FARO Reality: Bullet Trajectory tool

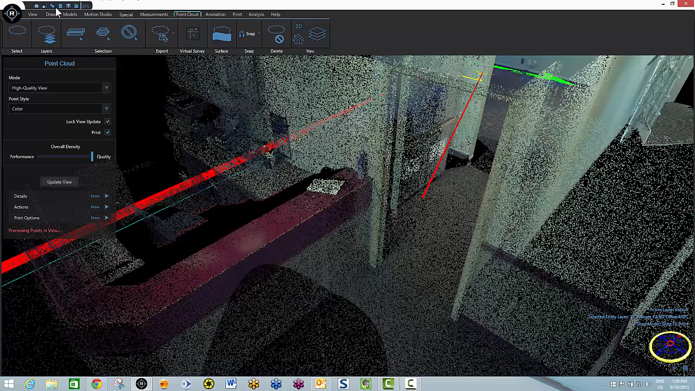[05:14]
It's located right here under the draw tab. Measurement tool. Once again I'll snap to point and I'll snap to the end of this trajectory rod. And I'll bring it down here to the floor level.
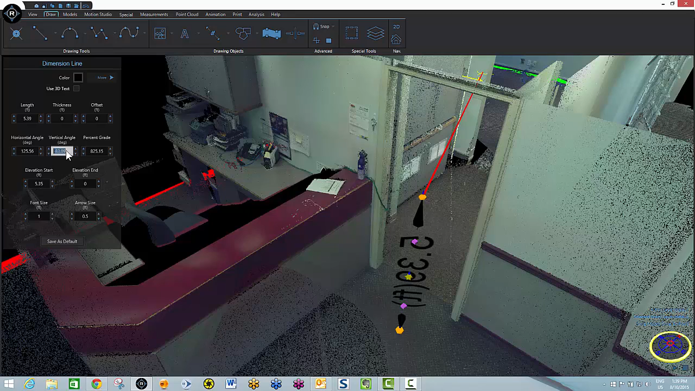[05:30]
Now I'm going to need to make sure that I'm at a minus 90 degrees so I'm straight up and down.
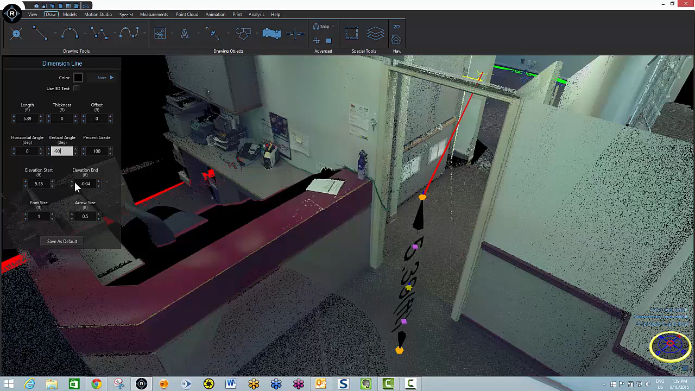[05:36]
And I want to make sure my end elevation is at zero. In other words, resting right on top of the point cloud. And you can see that in order for the shot to come from this location the gun would have to be 5.35 feet off of the ground. Now in the event that I wanted to turn this into 3D text I can do that by checking this box here. I'll update my font size. And now wherever I move in my point cloud this 3D